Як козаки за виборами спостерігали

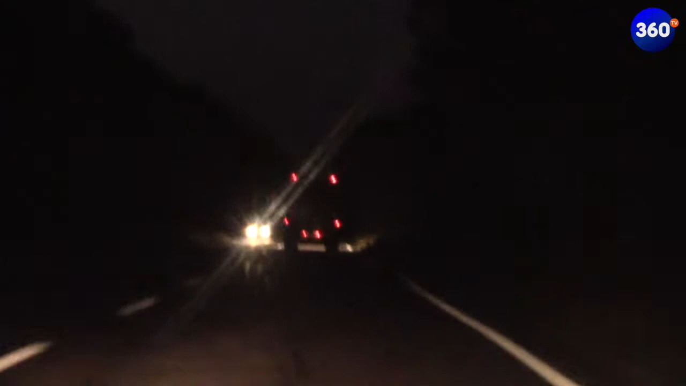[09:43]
Супроводжуємо автобус з бюлетенями виборців і будемо далі слідкувати, щоб тепер вже на ОВК, на окружній виборчій комісії, все пройшло без фальсифікацій та без порушень.